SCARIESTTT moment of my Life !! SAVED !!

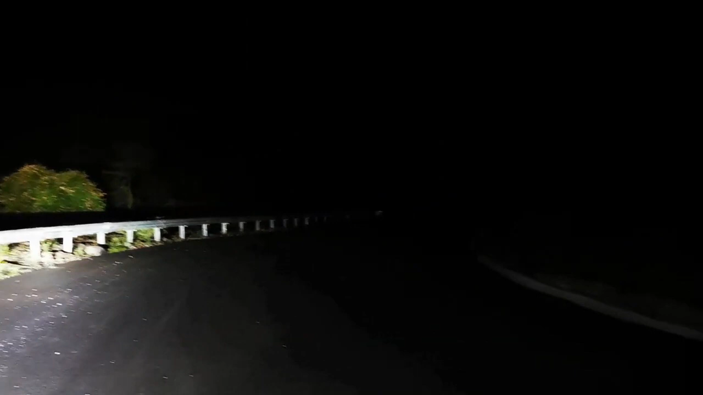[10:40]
देखो ये एरिया और देखो ये कौन टायर हो गया था फ्लैट और वर्कआउट डाल के मैं खड़े हो गया इस इंसान से एरिया में।